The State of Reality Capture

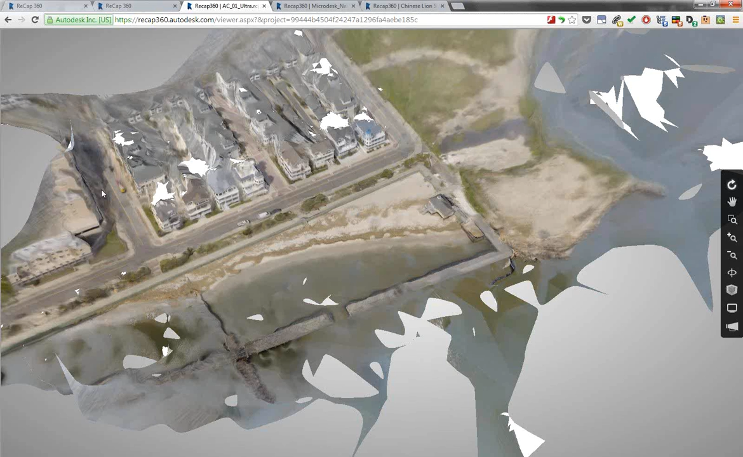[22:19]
So this one here is all taken from photographs. So we were flying this over Atlantic City on the boardwalk for a few different things that we were working on internally. And I didn't fly over the houses, which is why there's sort of shadows if you're used to point clouds where I couldn't see it. So some of that's a little bit messy. Now whenever you're looking at this online, the model that you look at is going to be limited to 200,000 triangles. When you first open it up though, it's going to tell you how many triangles the actual model is. And a lot of these end up in the millions. So this is just making it easy so you don't consistently crash Chrome or Firefox or whatever your browser of choice happens to be.
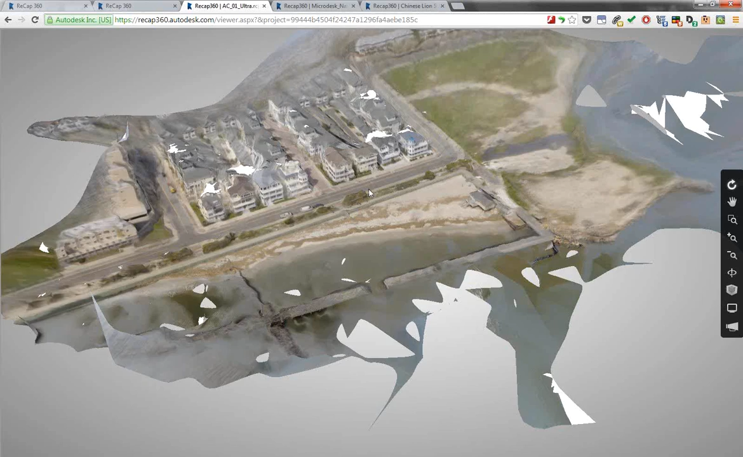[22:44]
So within this, if I want to, I can zoom in. I can actually see what's going on.
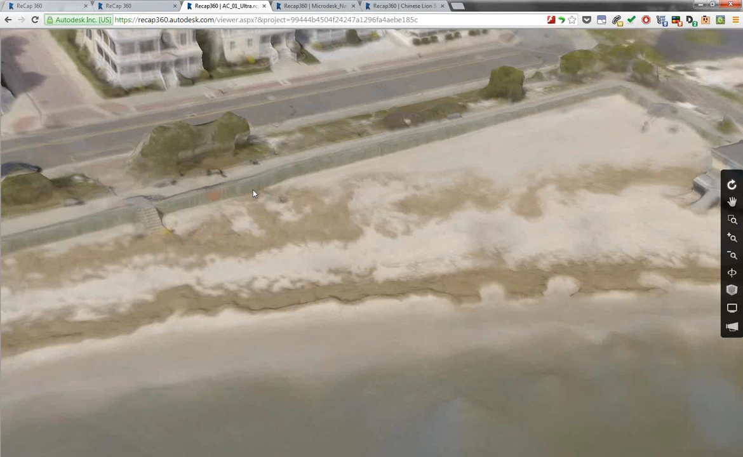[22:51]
You can notice how kind of blurry this is. But when I actually open this up in either Memento or Recap, it's actually going to be much clearer. Because again, it's kind of simplifying it for the web. But within this, I can orbit. I can actually see how much tessellation there is within this.
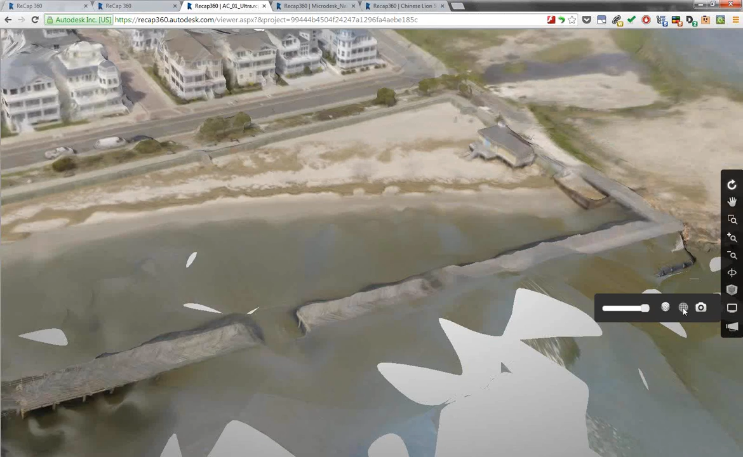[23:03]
So how smooth is trying to follow the actual events.
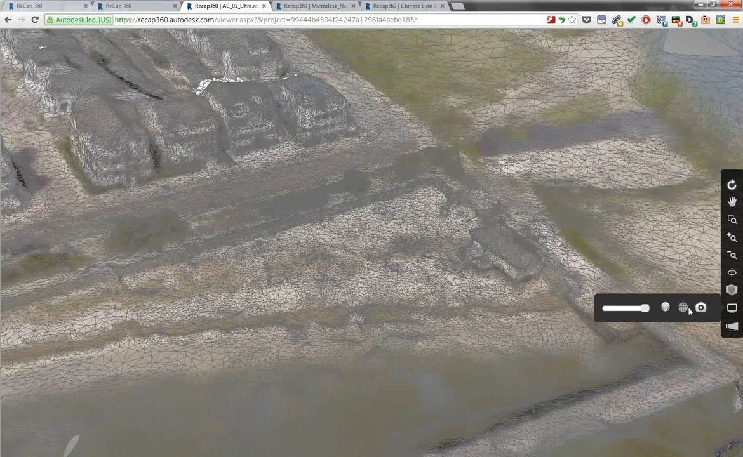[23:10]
I can also actually tell it to show me where all my photos were taken. Yeah, those actually didn't finish loading on this one.
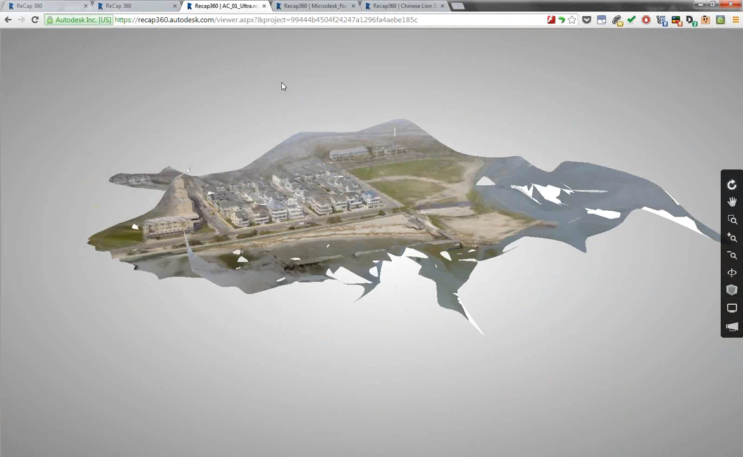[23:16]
So what it would do is show me a bunch of boxes in the air. Let's see if this one. There we go. Sure.
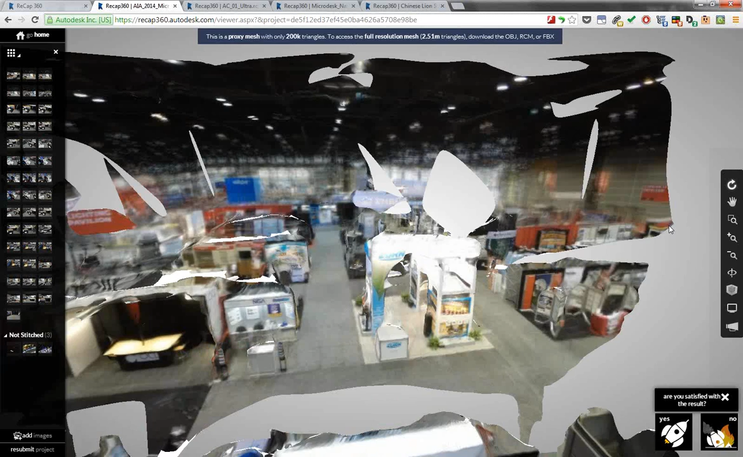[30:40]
So from this angle, it actually looks pretty good. But if I actually orbit over, zoom out here, you can kind of see what happens. So the illusion kind of gets broken because I don't have the information there.
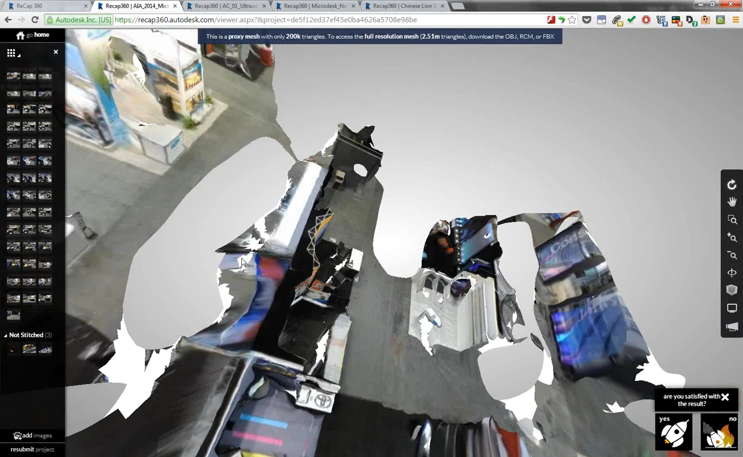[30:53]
So it really just depends on what you've actually done. In my case, I took it up, flew it, looked around a little bit, got the info I needed, and got it down and looked around to see if anybody was running at me. So if you're doing an interior of a room, that's one thing. If you're doing an object from the outside, that's another. But if you have a sequence of spaces that you can stitch together, do you have to do that? Yes and no. So the question is, if you actually have a sequence of rooms, will RECAP be able to stitch them together?
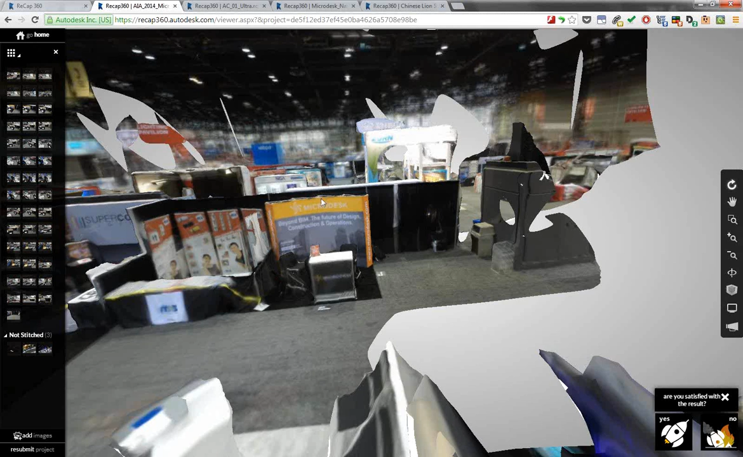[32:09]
Yes, yes. So if you have a consistent control point, then I can act like if it's in each one of the models that I upload, then yeah, it'll help it out. And if you have a lot of photos that you have of multiple rooms, but you're able to tell it in the software with control points. So I don't have to make separate ones and make a consistent point.
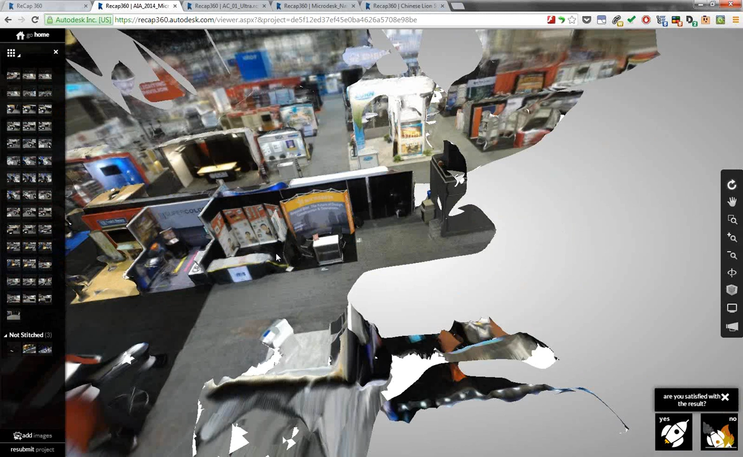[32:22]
I can actually take a bunch of them and move them together. There's one that I actually made that has a tunnel.
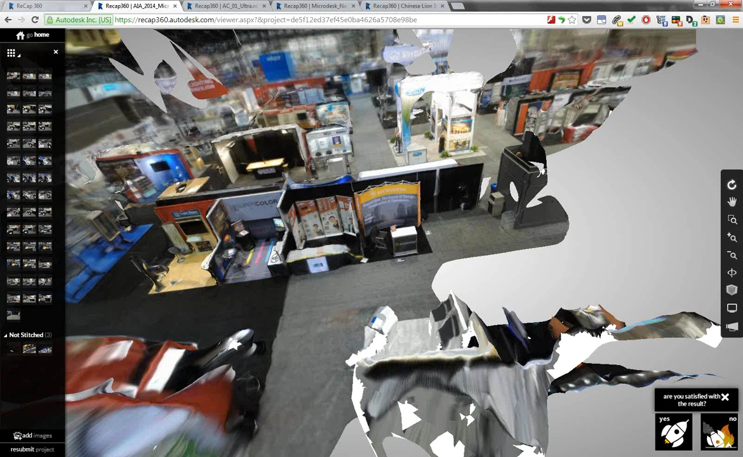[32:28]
Let's see here. So if I hop over here. So essentially what I ended up having to do is create a lot of points to connect everything together. So it understood how to actually merge it.
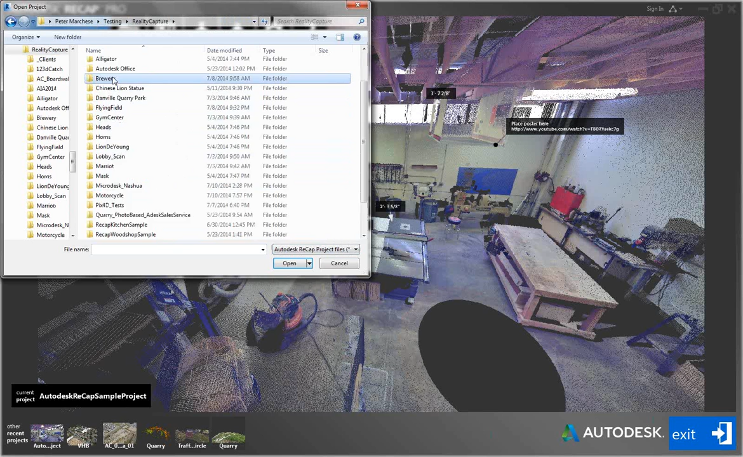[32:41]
And I ended up flying the little quadcopter under a small overpass where there were trains. And then that point there, because it's underneath it and you're looking at columns, which in that case were completely different from, you know, flying around at 100 feet. I had to manually tell the software, okay, this is the same point that you saw from way up here.
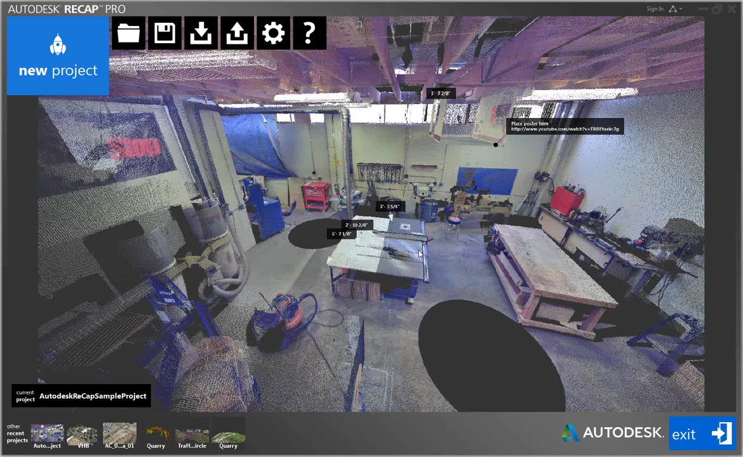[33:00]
And once I did enough of those, it was able to understand that and actually make it work.
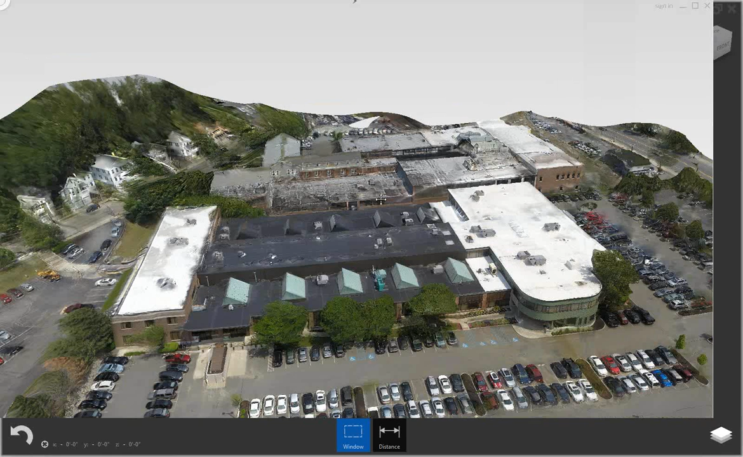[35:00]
What this actually does is it works with the mesh data that we're talking about. So granted, again, it's on labs. They want feedback. The interface is weird. I'll give you that. So it takes you a few minutes of figuring out where things are. Just remember, if you right click, it opens up more tools. Now, what this actually is is, again, another one that I actually did with the quadcopter. Just flew it around for about six minutes at a client site just to show them this is what it can do. And then we actually created this.